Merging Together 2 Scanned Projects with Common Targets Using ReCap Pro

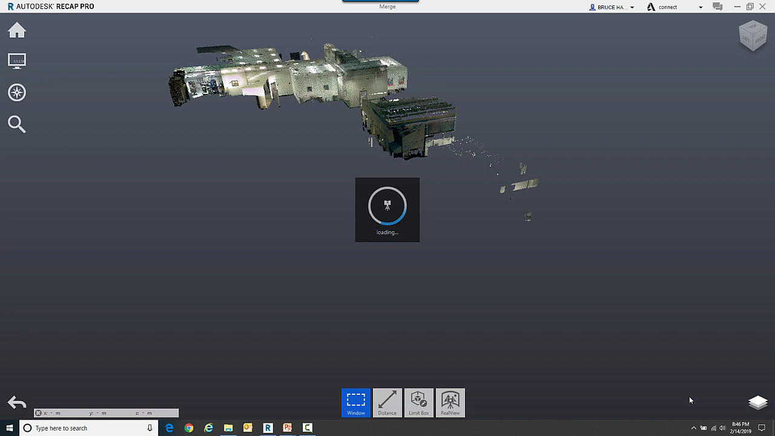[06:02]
one with one two So now we have unified those two separate projects so one of them was this area right here this L shape and the other is this area right
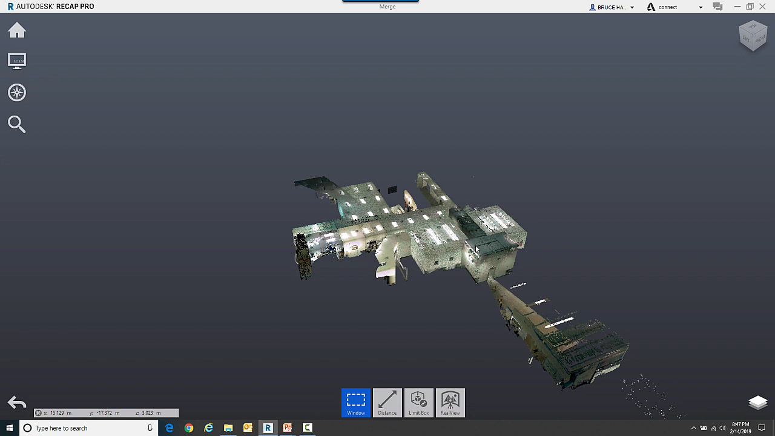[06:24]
here and the place we merged them was right in here and of course we can do all the normal recap things like go to a real view go to where particular camera
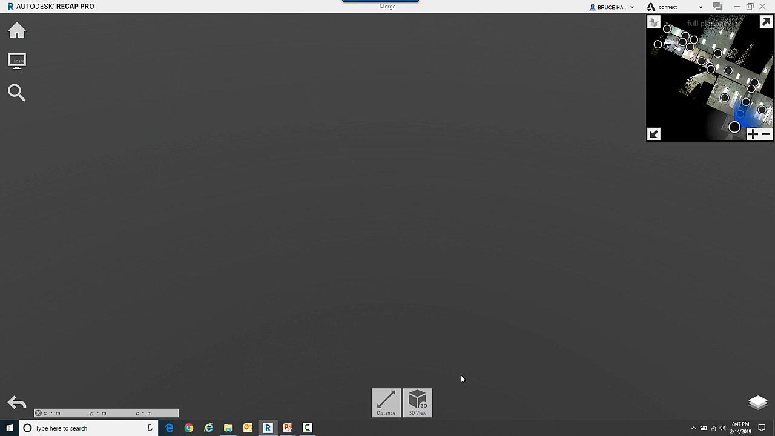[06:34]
is and see kind of what we were seeing in the other view but see them in their
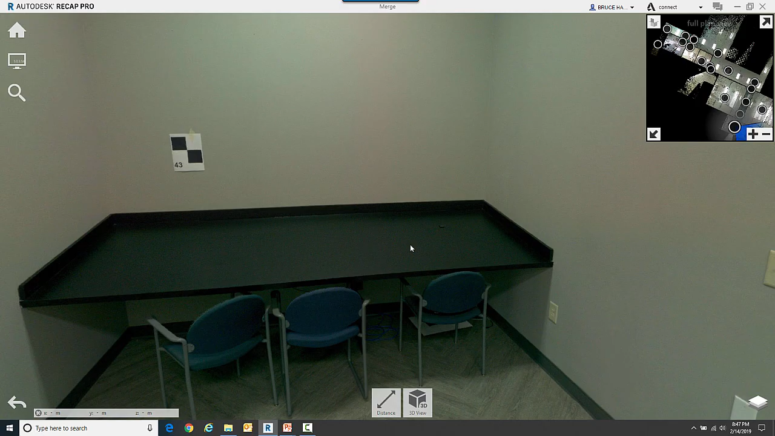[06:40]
merged location and anytime you want to you can just click on a